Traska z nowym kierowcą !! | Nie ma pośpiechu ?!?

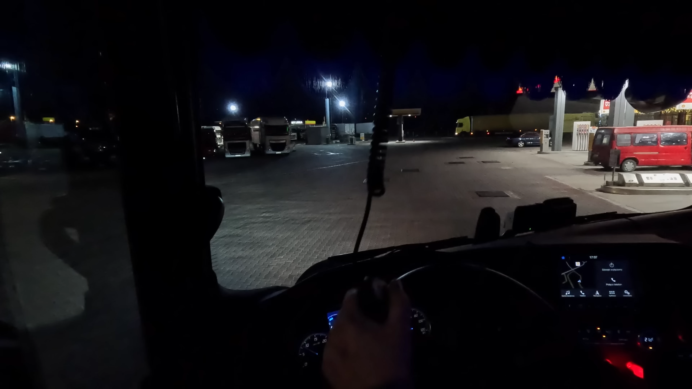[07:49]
Nie. Dawaj, żebyś pierwszy szedł, no nie? Tylko, że też tutaj jest jakiś, kurde... Co mi tutaj świecić przedziwnie? Zmień mi kolor. No. Musieliśmy wyłączyć hebel, bo oczywiście...
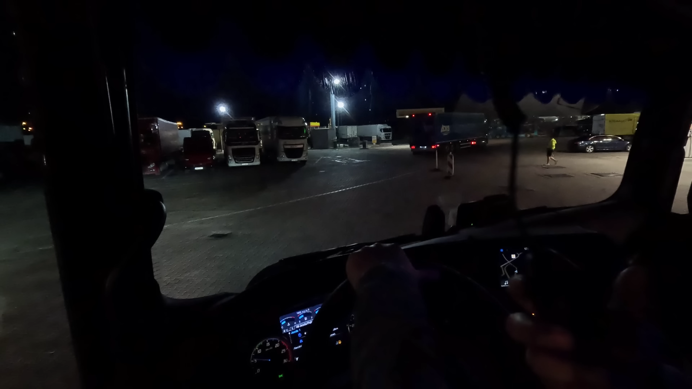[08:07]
A, poczekaj, no puszcza długie. Jedź, tam się wyrobisz. Kabelki nie tędy przeprowadził. I po prostu baliśmy się, żeby spięcia nie było, więc powiedziałam ty. Więc co? Może hebel wyłączę. Dobra. I dlatego mi się tutaj zresetowały światełka. Oświeciły jak chciały. W disco banjo. Więc dobra, no ustawione wszystko jest, ustawione i jedziemy.